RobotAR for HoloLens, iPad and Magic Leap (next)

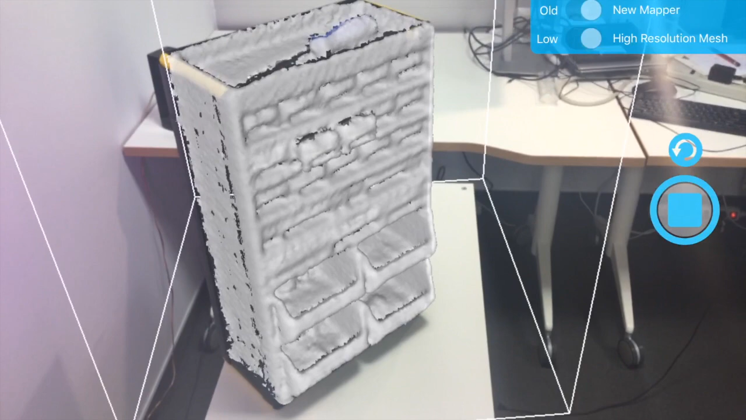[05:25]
about 400 bucks and we can upload very easily to our servers this kind
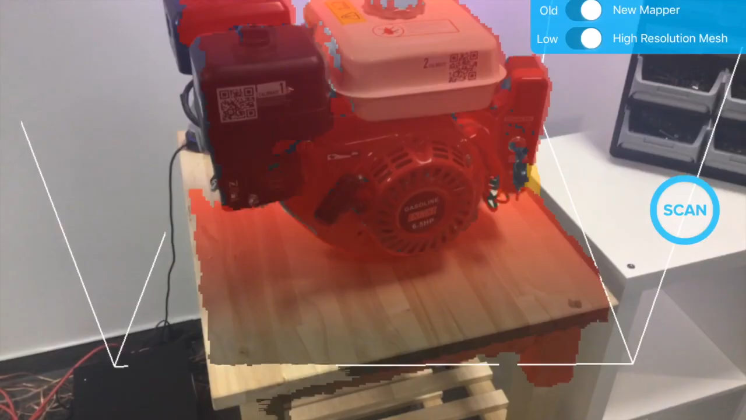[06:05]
and the same for the engine
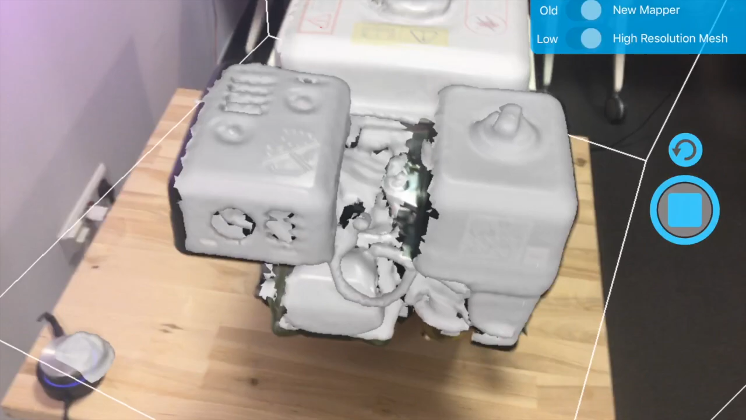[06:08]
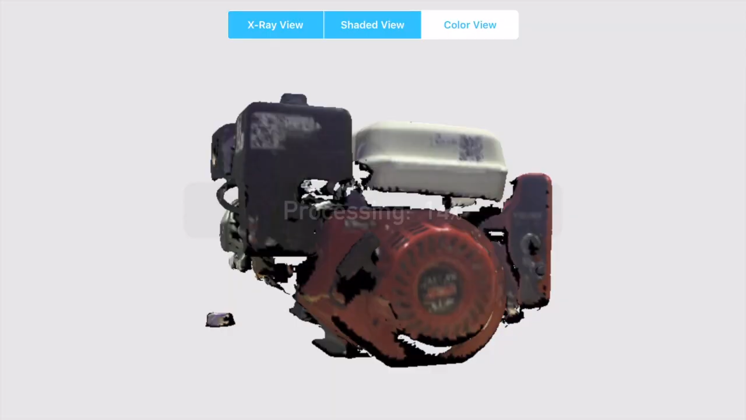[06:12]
take your time and go around and have the whole scan
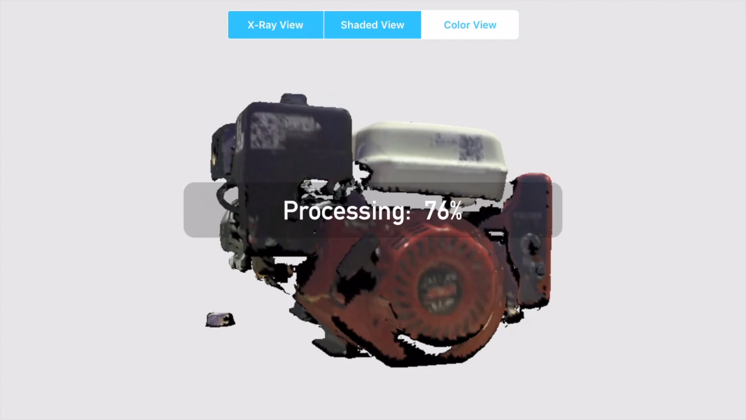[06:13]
and now we have the engine